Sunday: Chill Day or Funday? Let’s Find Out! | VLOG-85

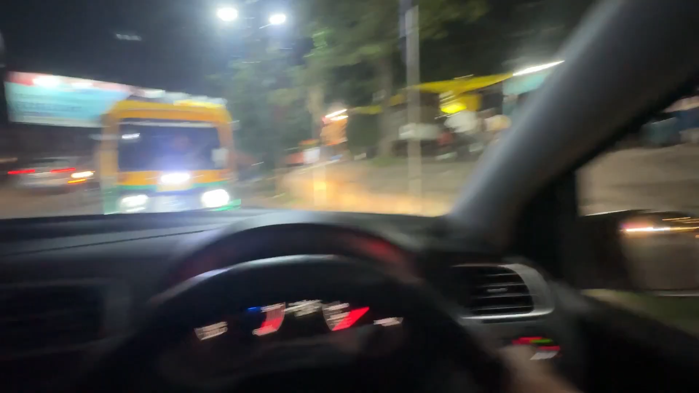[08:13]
ये देखो भाई साहब, ये ऑटो लगा के खड़ा मेरे आगे, भाई समझाइयो उसको कि भाई जब एक गन्ना रॉन्ग में आ रहा हो तो तुम तो राइट में रहो, मतलब तुम भी रॉन्ग हो जाओ।